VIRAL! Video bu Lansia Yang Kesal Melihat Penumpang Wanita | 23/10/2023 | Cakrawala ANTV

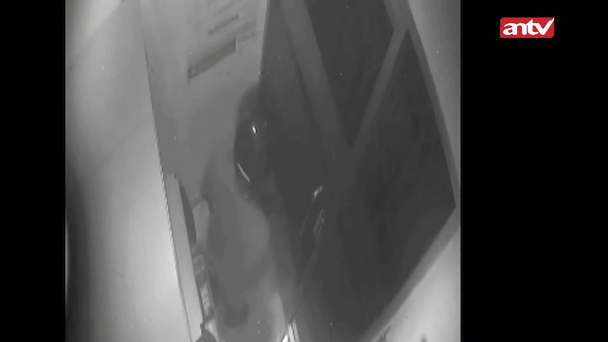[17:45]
Agar aksinya tidak terekam kamera pelaku terlihat menyemprot CCTV menggunakan cat semprot Setelah dirasa aman pelaku mengeluarkan alat las dari tas yang dibawa dan kemudian mulai mengelas mesin ATM tersebut